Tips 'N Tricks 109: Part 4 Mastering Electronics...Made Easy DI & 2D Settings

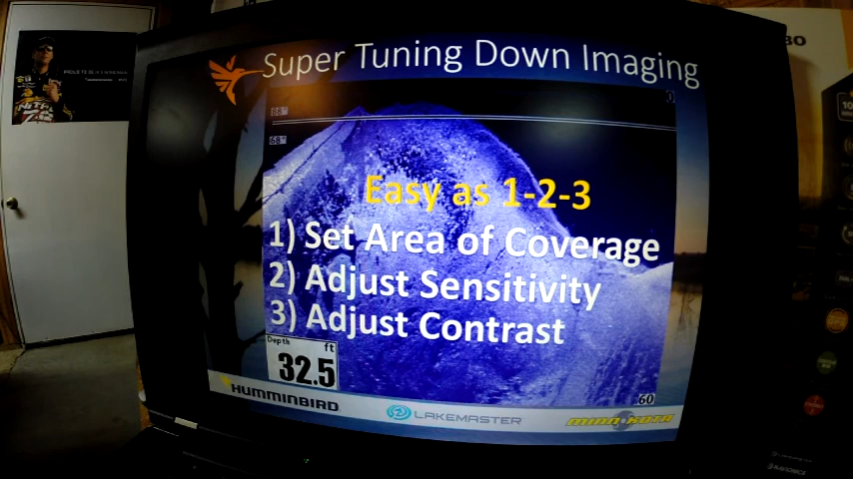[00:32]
On screen: depth 32.5 ft
This is where you go in, if you're in down imaging, you hit your menu button once, it'll bring up this express menu and you
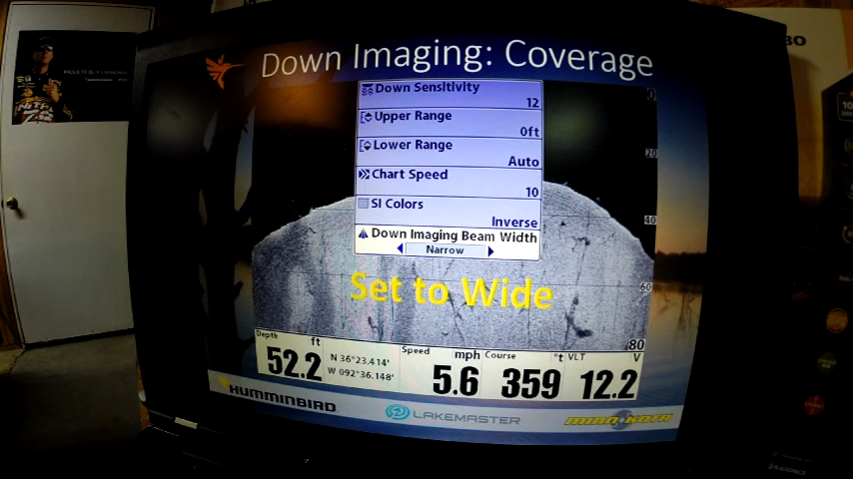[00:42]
On screen: depth 52.2 ft, speed 5.6 mph
can set your down imaging beam width to narrow. I prefer the wide setting because it gives me the most coverage area. This is an example of factory defaults of 10. I like to adjust my sensitivity 12 to 14. It makes the data stand out.
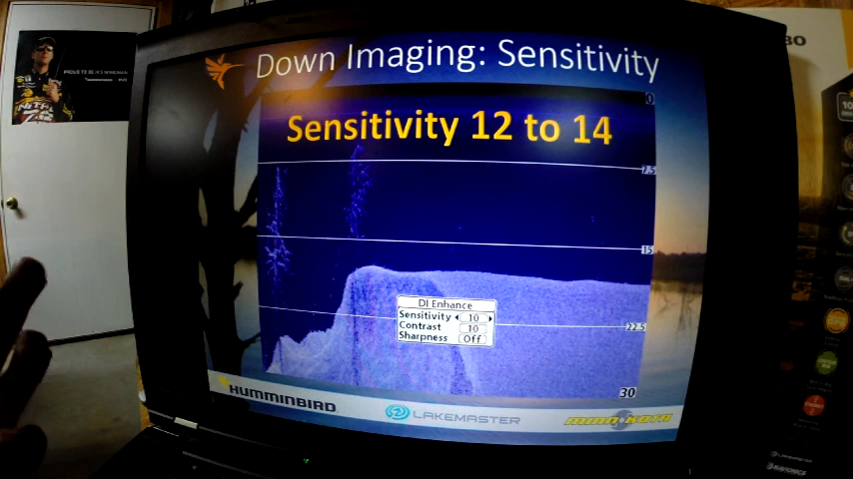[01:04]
You can see these trees aren't fully developed with all the data that's available. Increasing that sensitivity will help that out. You want to set your contrast from 8 to 12. This image, the contrast has been set to darken up the image to make those fish jump out at you. If you can't see them fish, go play with it. Learn the effects of these because this makes it so much easier when you set it.
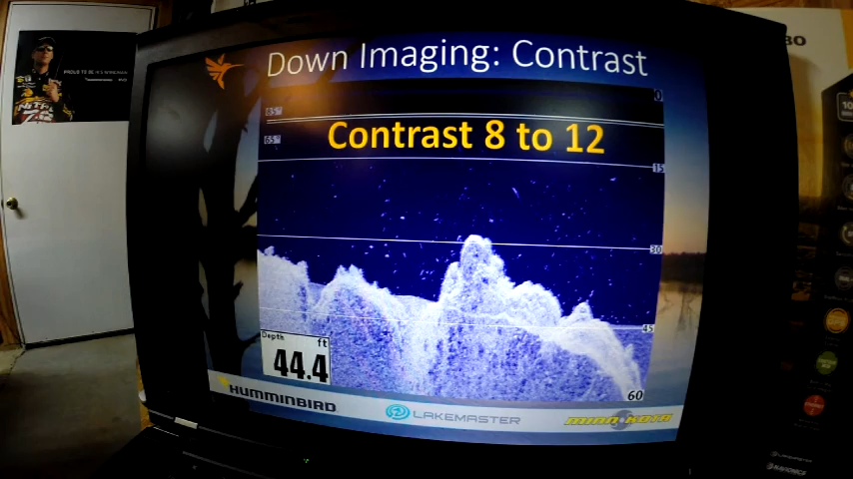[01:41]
On screen: depth 44.4 ft
You pretty much set for the day and you can go fishing afterwards. But you need to learn how to super tune your unit to get the most out of it. Next thing is super tuning our 2D sonar. Basically, there's only two settings that you really need
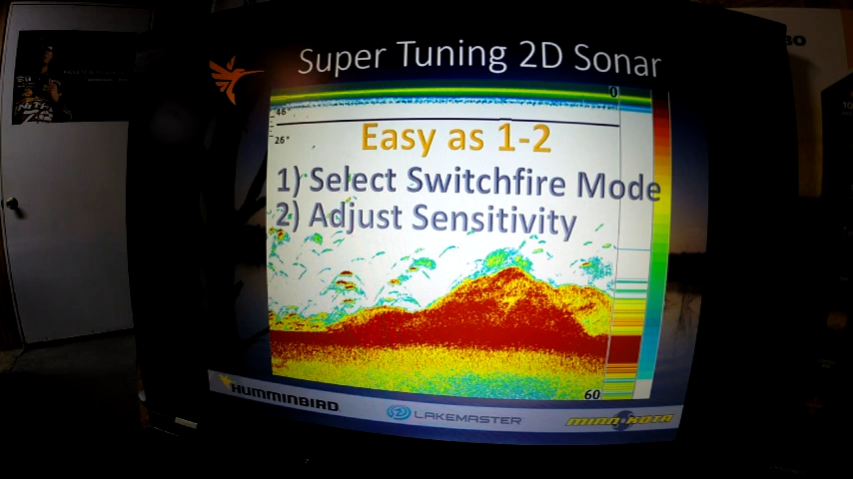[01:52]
to be concerned with is selecting your switch fire mode and adjusting the sensitivity. First, we need to understand what switch fire is.
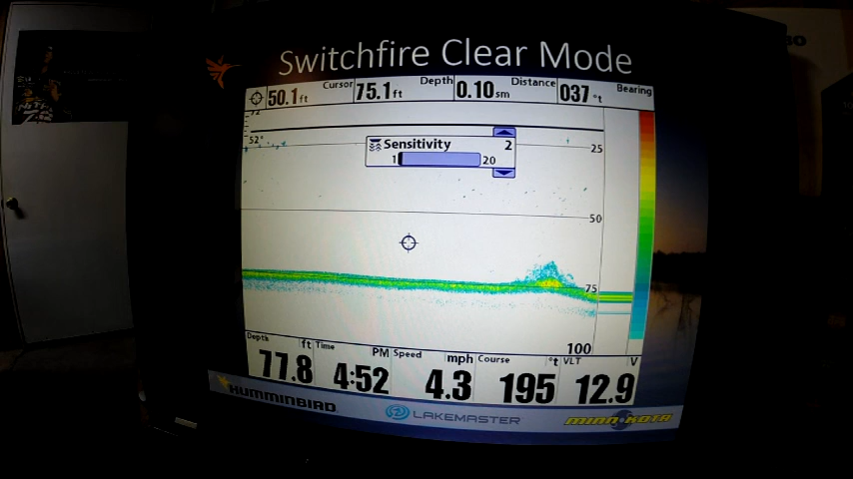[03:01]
On screen: depth 77.8 ft, speed 4.3 mph
We're going to just start at sensitivity of 2 in clear mode. We adjusted up to 4, to 6, to 8, 10. This is factory defaults in clear mode. Uh, you can see with my strength returns,
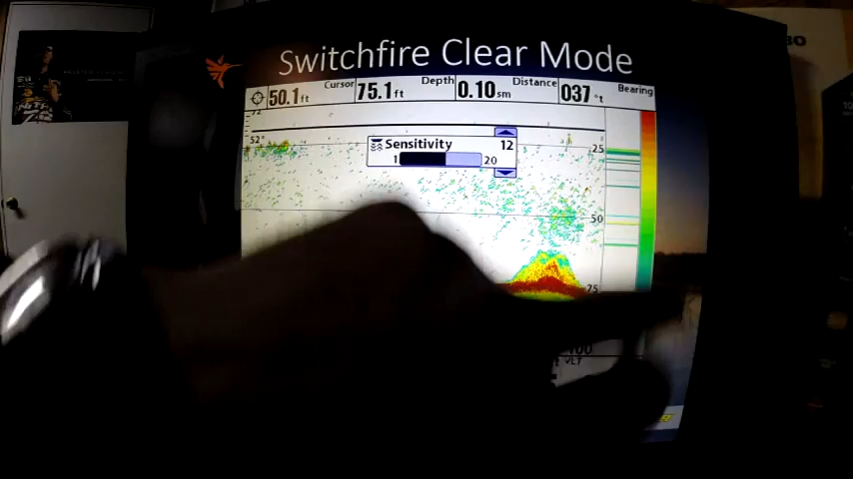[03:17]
blue being the weakest, red being our strongest, look how these fish start popping out.
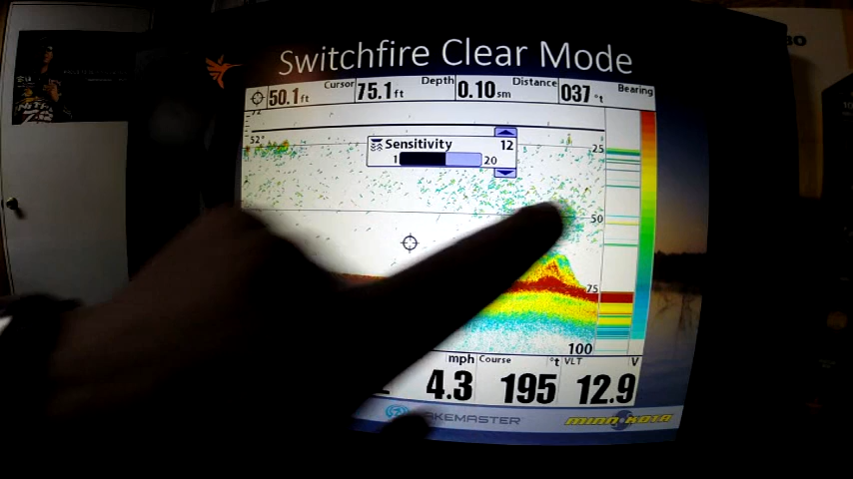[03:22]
That is the thing I'm looking for is to make those fish jump out, but that's strongest and filter out some of the clutter. 14, you can see 16, we're increasing it more. It's a little harder to find that big fish out of that group, uh, 18 and 20. My favorite probably would be the 12 because it made, in this situation, the, you can see these larger fish jumped out a little bit more red than the other images.
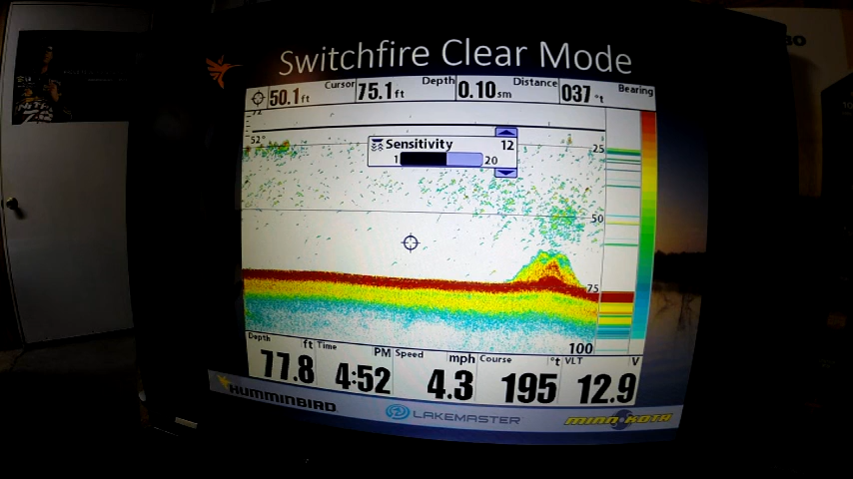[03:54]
On screen: speed 4.3 mph
images. Now, this is max mode on the exact same image. This is actually a sonar recording that I took the pictures out of to make them exactly the same. You can freeze your unit with that four-way cursor and do the exact same thing to get this, your side imaging, your down imaging, and your 2D sonar sensitivity dialed in. Here is 2, here's 4, here's 6, now look at 8.
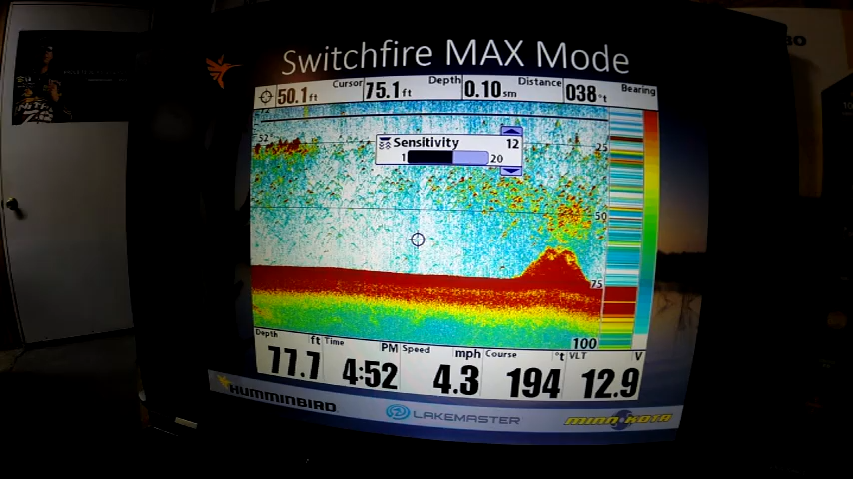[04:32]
On screen: speed 4.3 mph
It starts getting some, some clutter, our blue clutter. Here's 10, we got a lot more, we got 12, 14, 16, wow, you can't hardly tell anything where the singulate them fish because we got so much clutter on the screen.
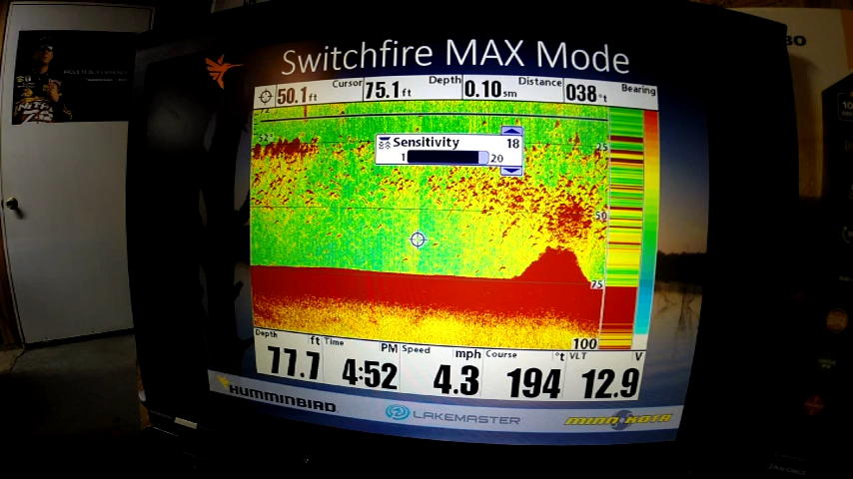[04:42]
On screen: speed 4.3 mph
18 and 20. My recommended would be that sixth level.